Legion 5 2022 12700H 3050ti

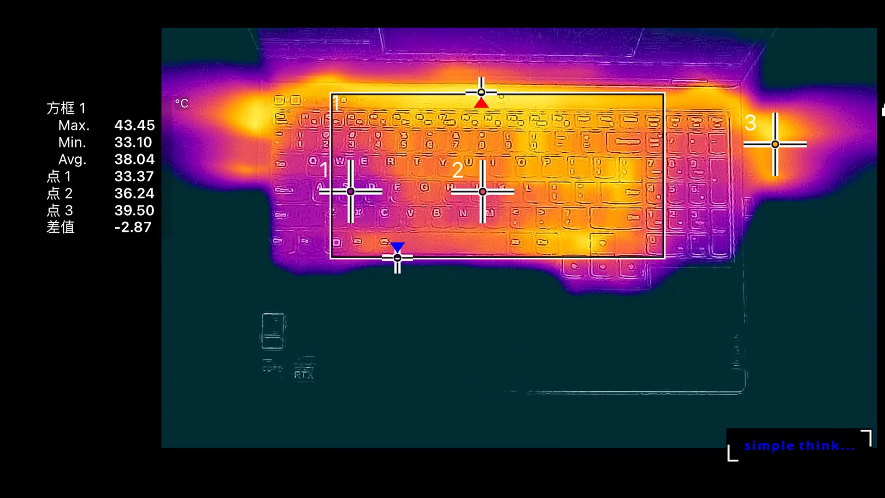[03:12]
On screen: max 43.45°C, min 33.10°C
而且由于核心功耗比较低表面温度控制的也不错高温主要集中在开机键上方最高43度键盘面基本在37度以内,贴贴在旧也不会流汗相比之下,触摸板要普通一些塑料材质的手感比较耿直点按的阻力和尺寸都是正常水平应急或者上课的时候用没有问题前景点嘛,